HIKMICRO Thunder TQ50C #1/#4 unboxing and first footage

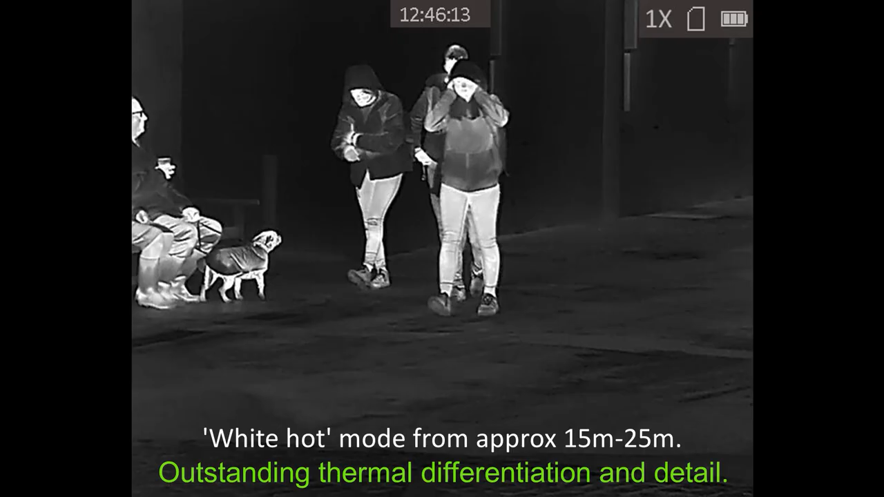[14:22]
Okay, I learned the hard way that the TQ50C sadly doesn't record audio with
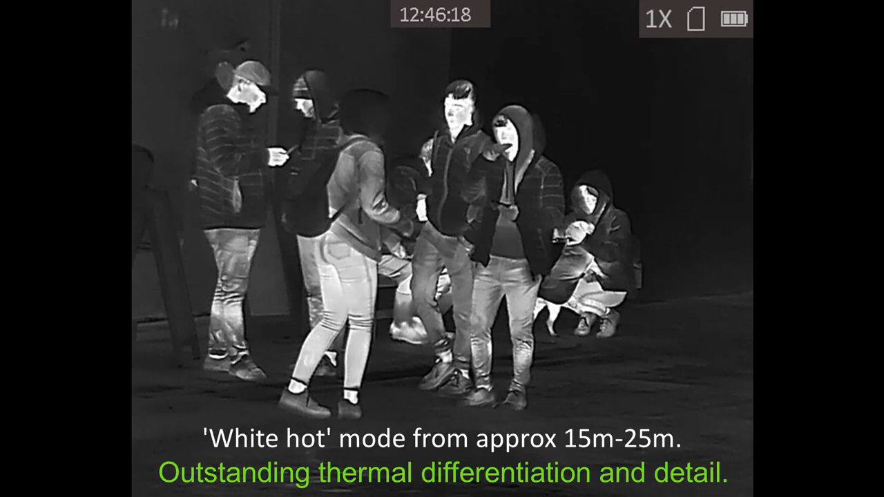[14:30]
the video clips but this is just a few still images on the
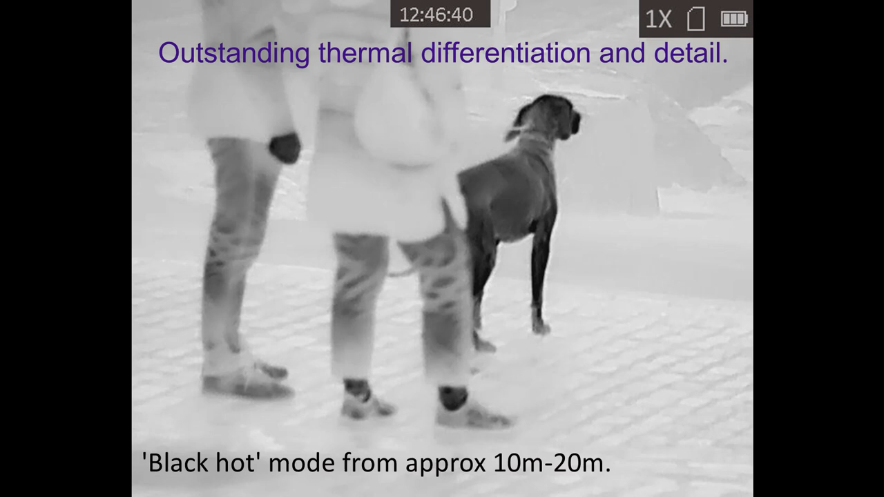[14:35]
fly just before I took the scope around to Bruce for him to start his evaluation of the scope and his review.
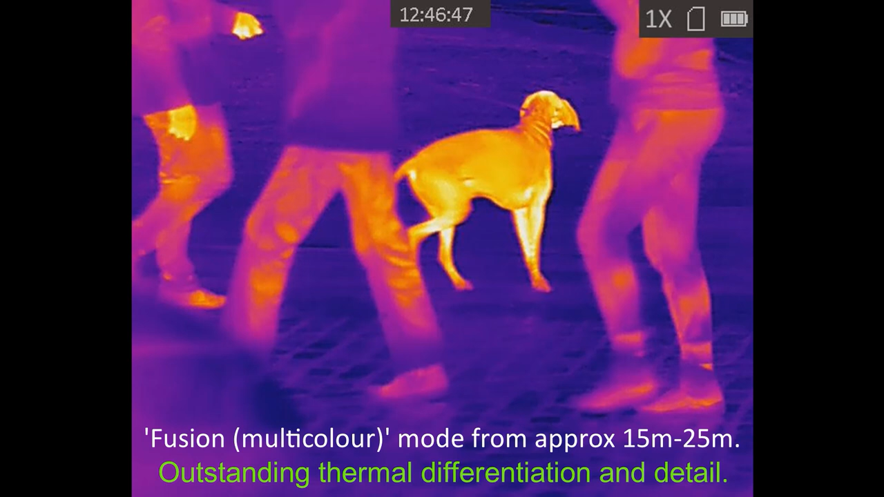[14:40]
So I'm stepping through the palettes using the mode button on the left of the control panel so it's white hot,
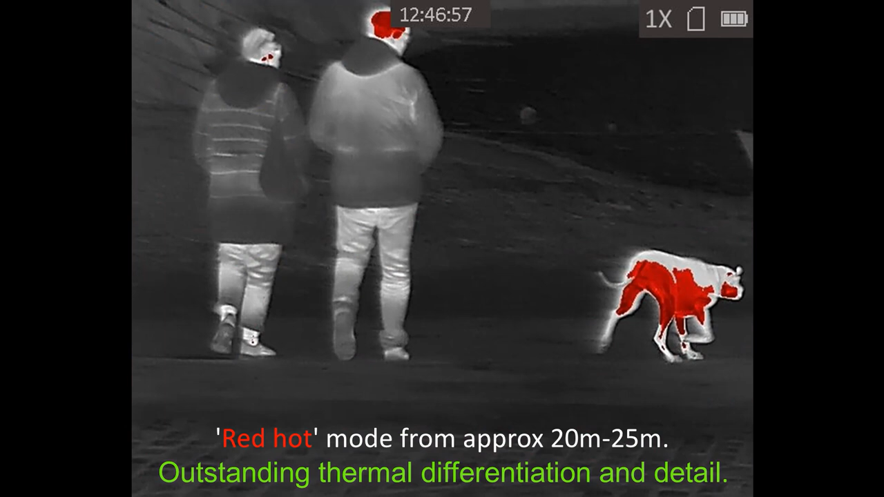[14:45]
black hot,
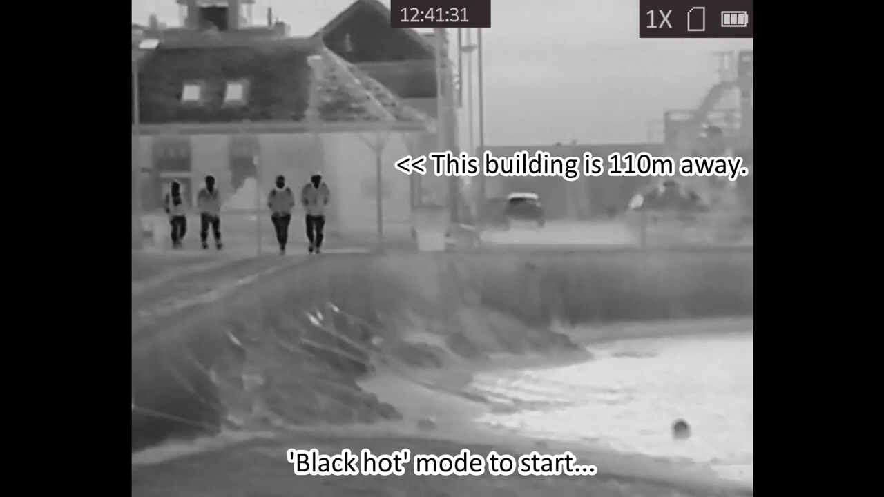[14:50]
fusion which is multicolored and red highlights which I really don't like.
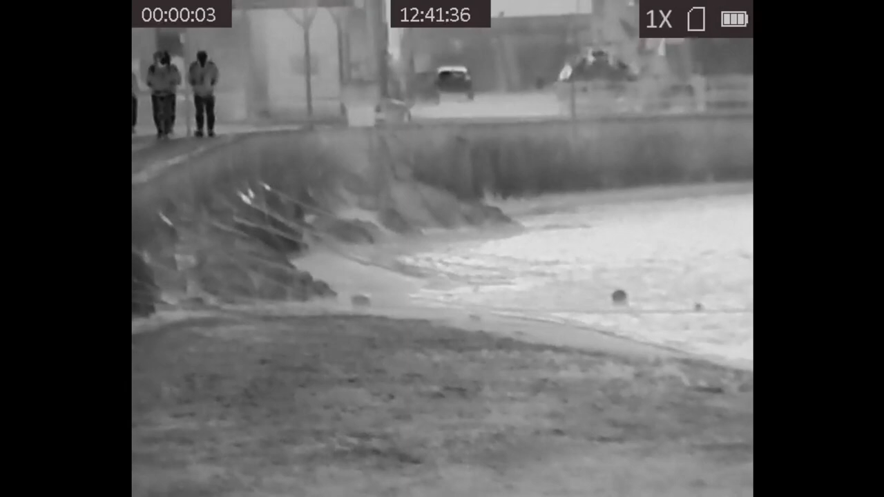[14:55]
I really don't like the red highlights or I'm not a fan of the fusion either.
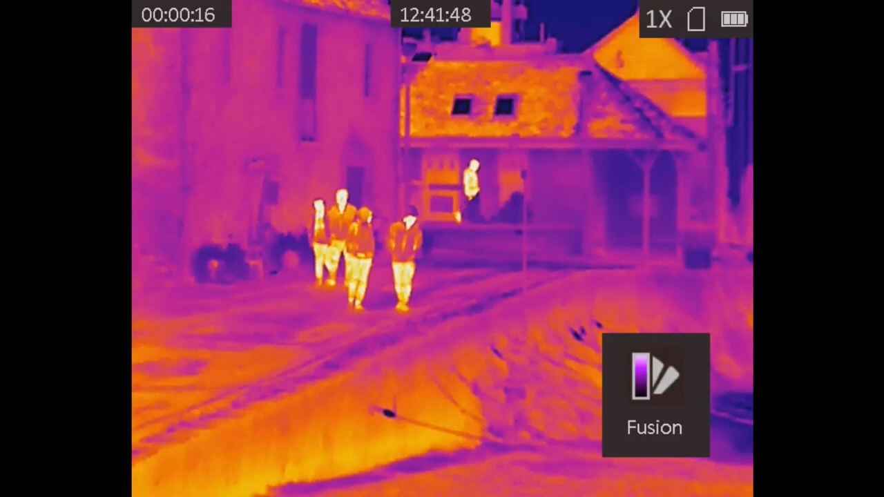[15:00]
I've recorded some video clips here just
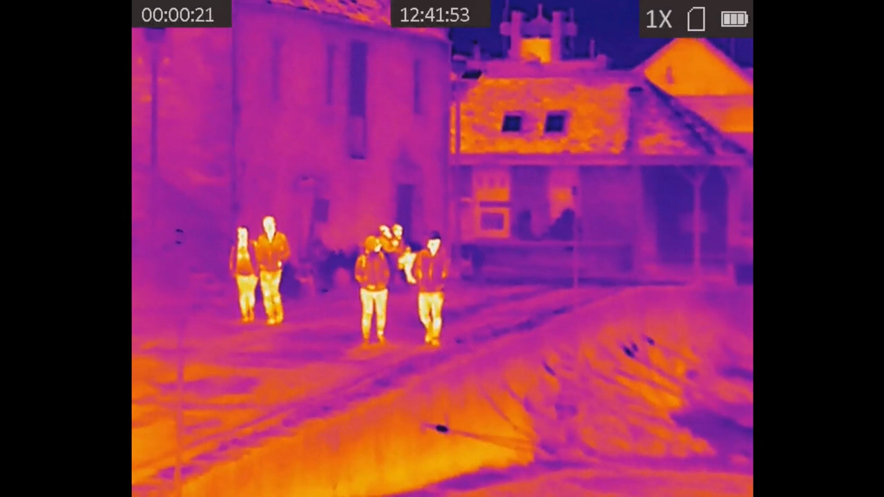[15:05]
down at my local harbour and just to give you an idea of
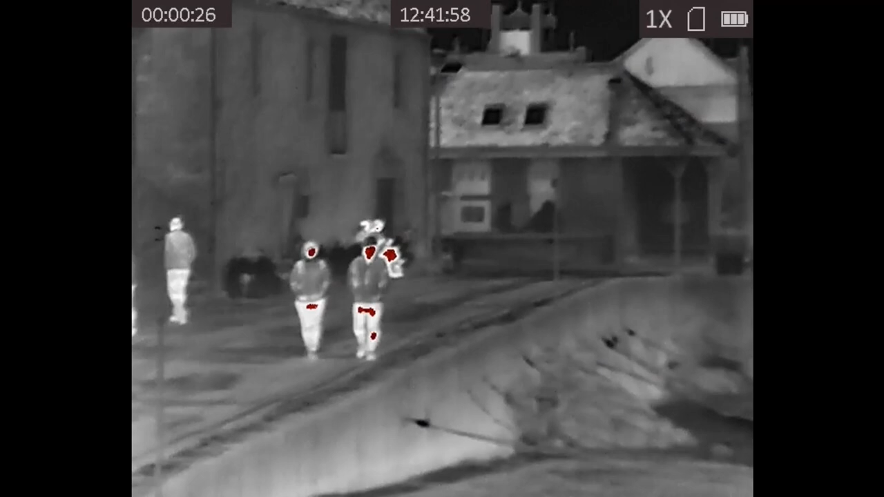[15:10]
the quality of the Hickam Micro Thunder TQ50C and the people we're looking at here anywhere from 20 to 50 to a couple hundred metres and as you can see the temperature graduation is outstanding.
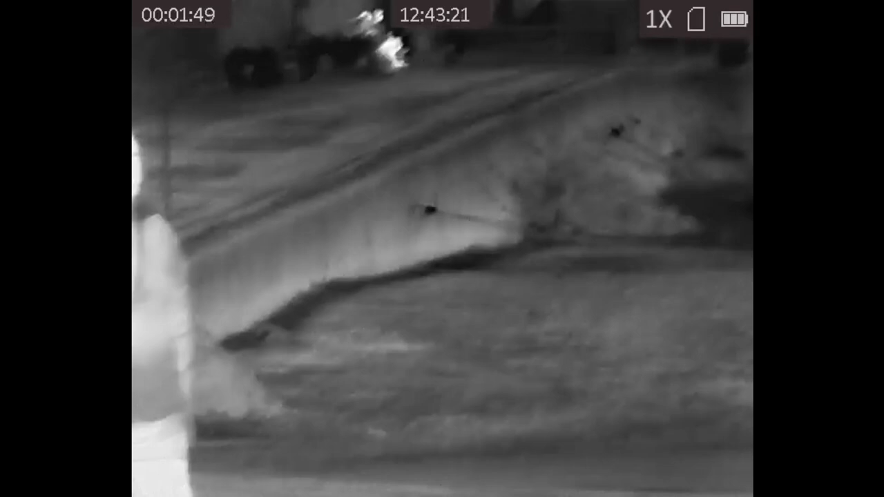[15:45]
You can see that guy's cheeks are cooler than the rest of his face.
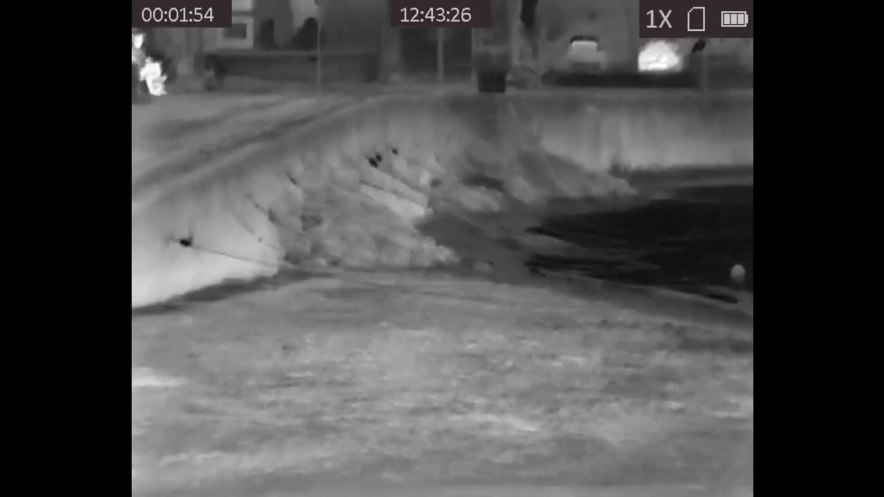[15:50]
this is really really top quality image you can really see the benefit of the
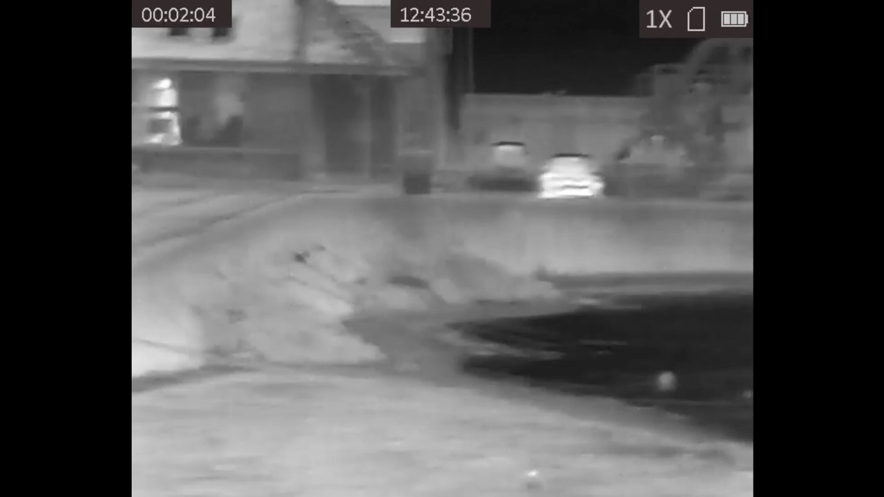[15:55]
640x512
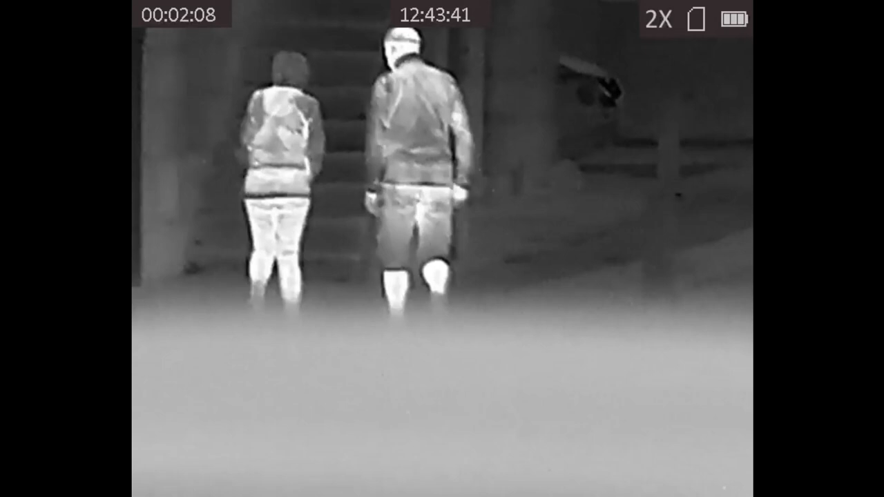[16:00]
pixel array and it's 12 micron pixels and my apologies by the way for any shakiness in the video here but this is just a quick rough and ready video captured
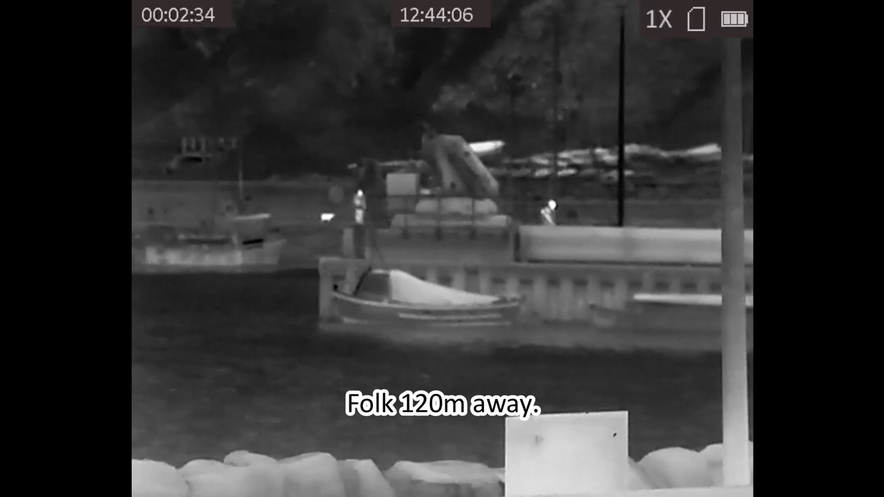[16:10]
so I'm sort of holding the
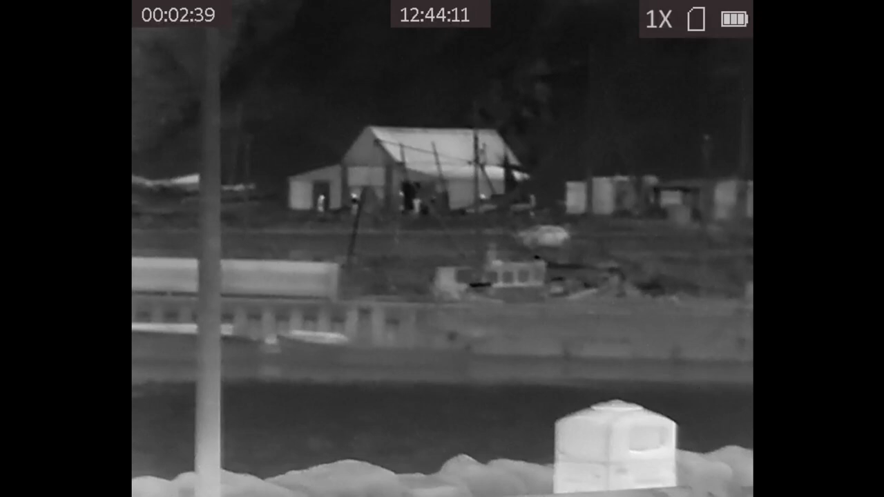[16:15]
scope in spotter mode without the picatinny rail holding it against my face and
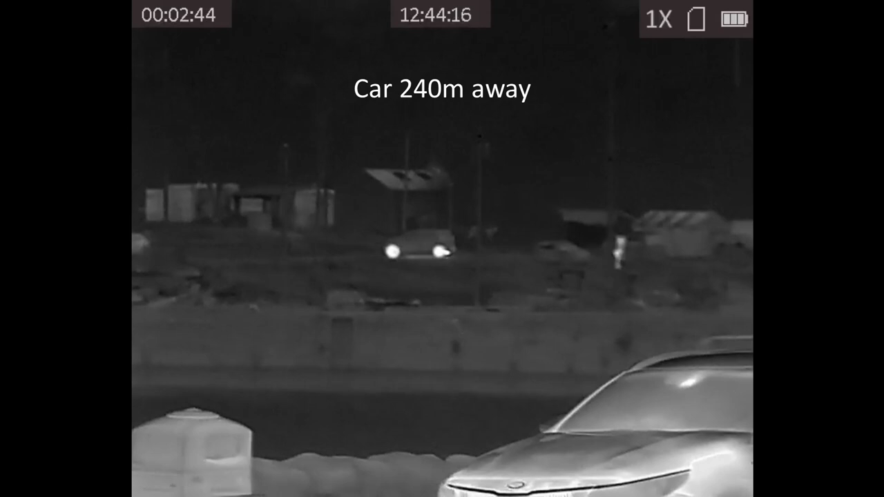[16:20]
trying to keep it as steady as possible and if anyone was to ask me I would
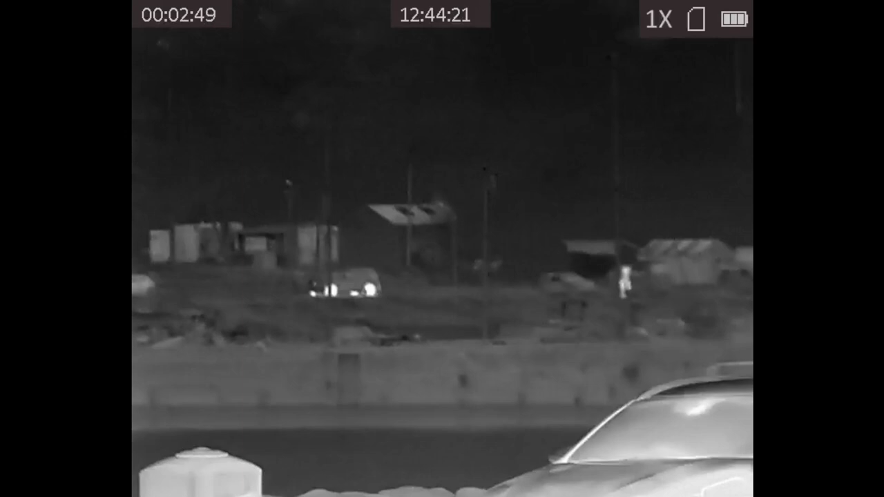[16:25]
just explain it's a thermal scope so it's not a video so there's no way anyone
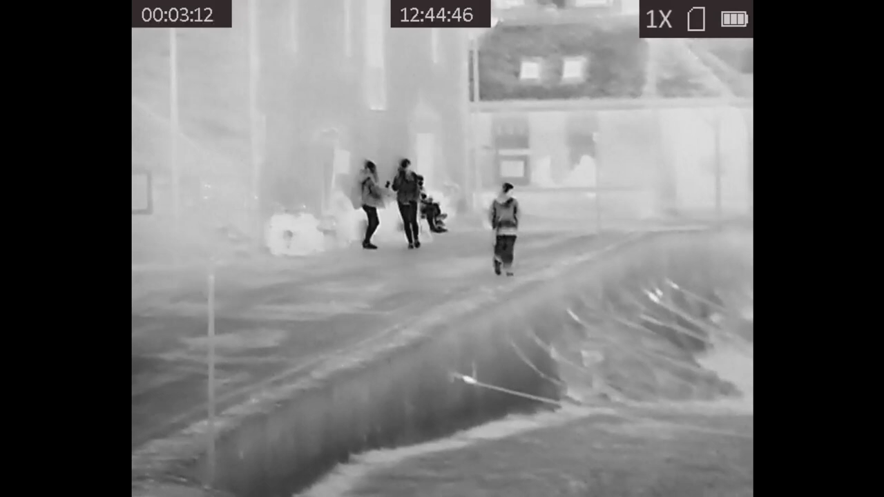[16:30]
could identify them as another person from this it's all very on the QT I'm just very very impressed by the quality of the image